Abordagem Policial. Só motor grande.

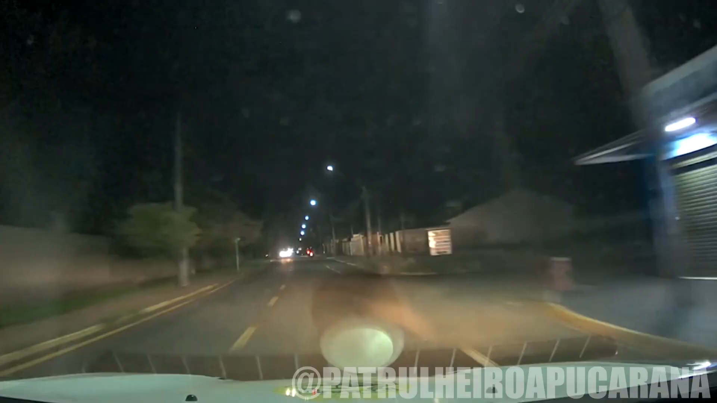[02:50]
A lanterna queimada, eu não peguei a prata.
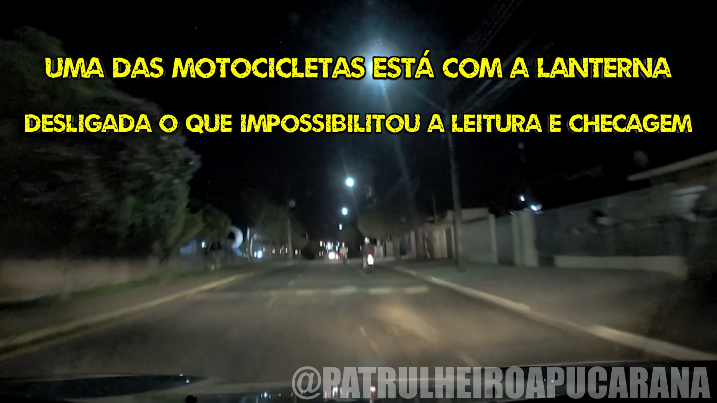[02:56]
É engarupado? Ah, não, tá sozinho. Essa aí é que eu peguei. Essa aqui agora. Essa aí tá de boa então.
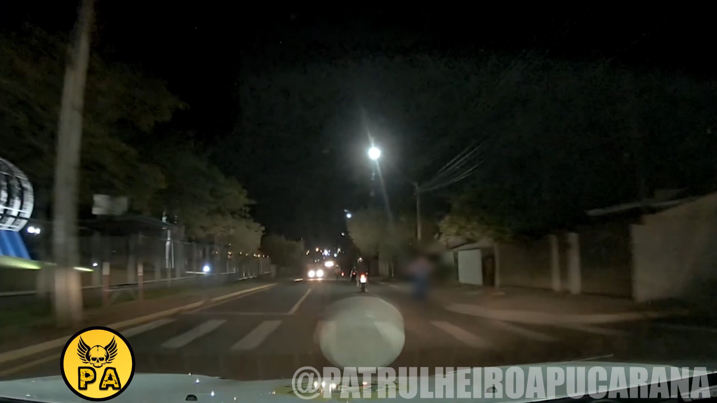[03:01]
Essa aqui tá de boa. Eu acho que a próxima vai também. Vai na outra? Vou na outra. Vai até meio erguidinho.
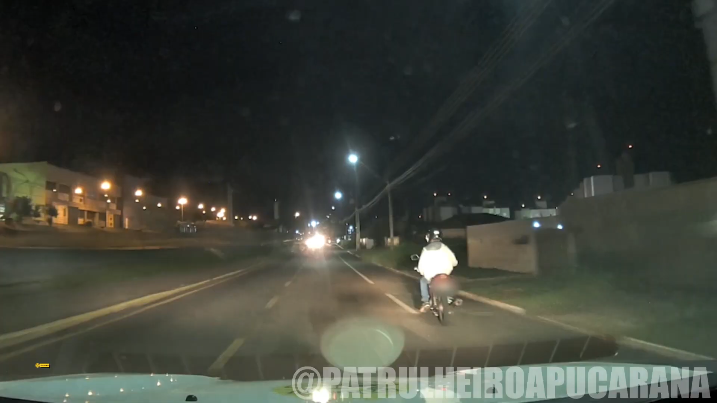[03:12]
Desce, desce. Vai, desce, mão pra cima. Desce, amigo, desce. Desce com a mão pra cima.
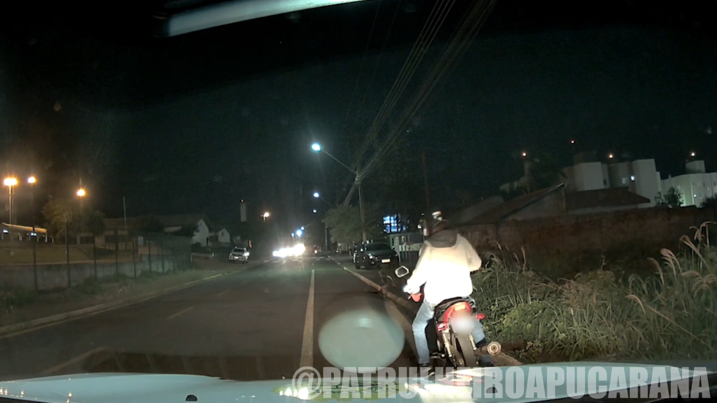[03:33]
Mão pra cima, encosta pra mim. Vem pra trás, vem pra trás. Vem pra trás. Isso, abre as pernas.